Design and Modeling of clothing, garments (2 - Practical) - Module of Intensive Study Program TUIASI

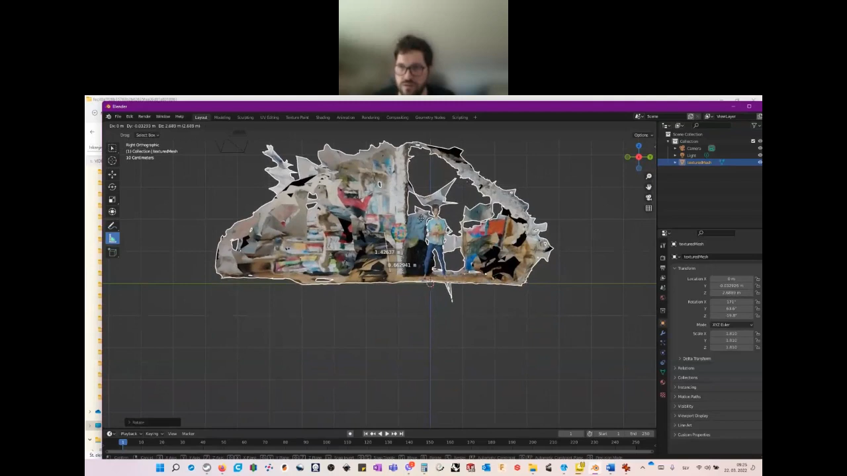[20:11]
okay so this may be the first thing to do it and now measuring more precise so from here yes it's
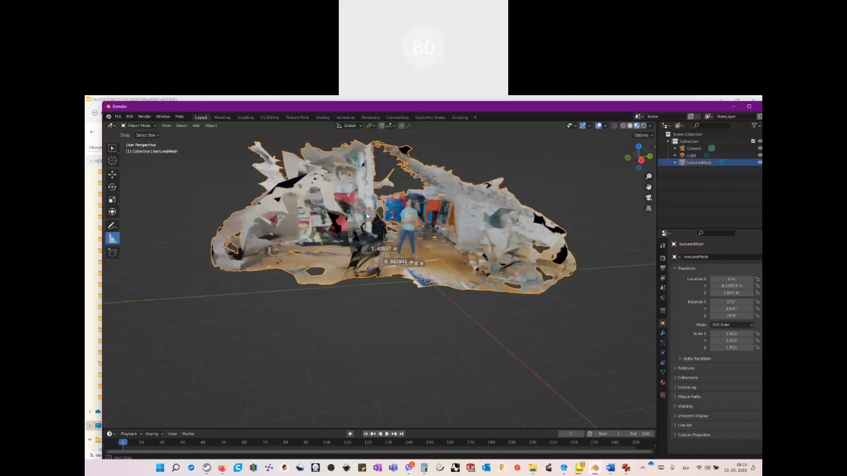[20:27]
okay so the problem is that we are in 3d
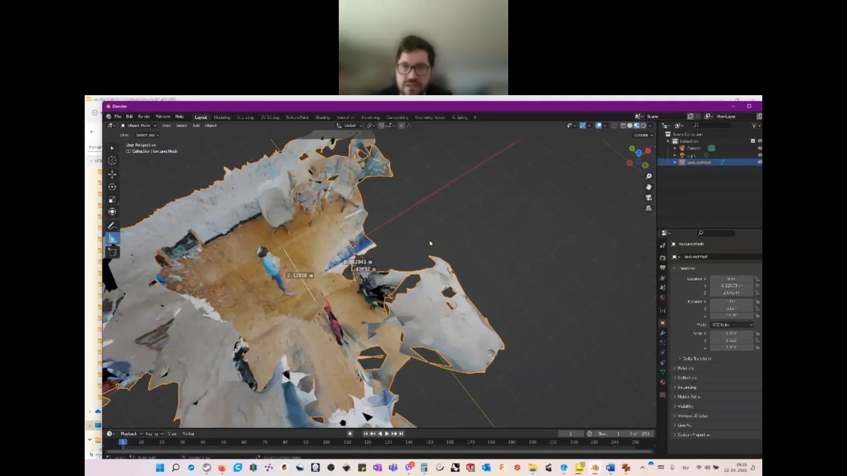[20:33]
space we so the object can be somewhere there and we are measuring somewhere in air like it happens before and now we have to do it again so we will recalculate and again we will say we want to
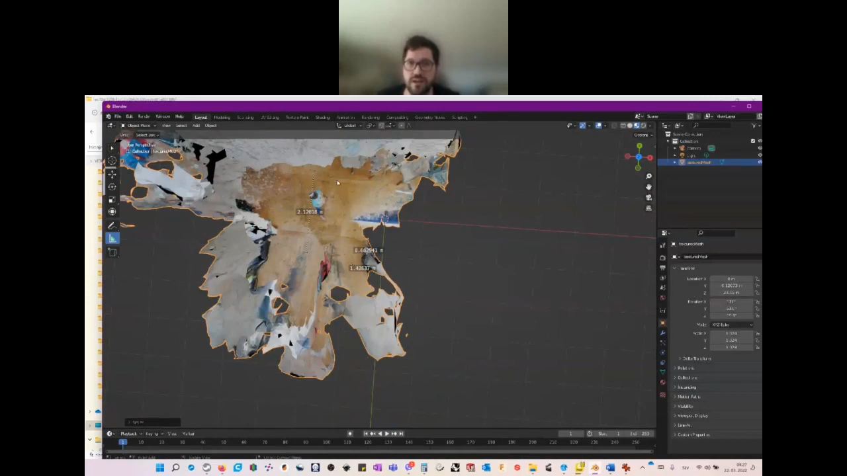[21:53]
again from this point this point yeah still too big yes that's another thing it stays
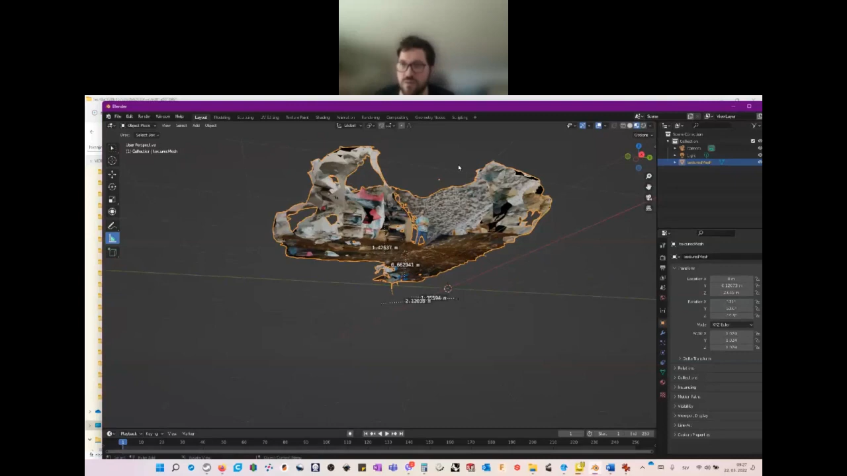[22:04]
somewhere in the air but yes with some adjustment with again with scrapping g